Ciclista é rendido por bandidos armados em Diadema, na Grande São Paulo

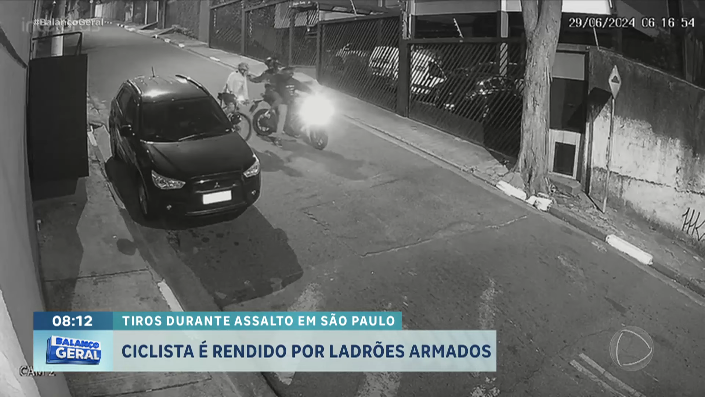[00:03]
Circuitos de segurança que flagram o assalto a um ciclista na Grande São Paulo. E cansado dos constantes crimes que acontecem, o morador do prédio da frente, ele grita para os criminosos. E daí, imediatamente, o bandido na garupa atira. O Rafael Ferraz traz os detalhes de como tudo aconteceu. Que baita susto, hein, Tiago?
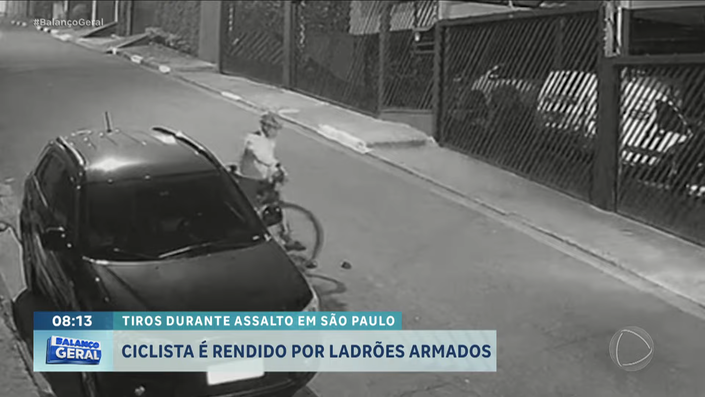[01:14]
Mas, deu certo, eles desistiram de toda essa ação. Logo depois dos tiros, eles fugiram daqui.